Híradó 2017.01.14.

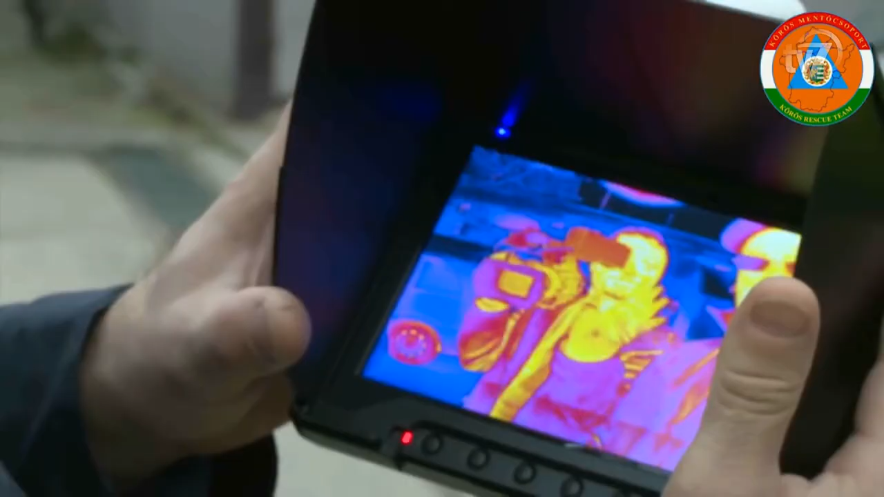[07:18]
A pályázat útján nyert több millió forint értékű hőkamerás drón tesztidőszaka néhány héten belül lezárul.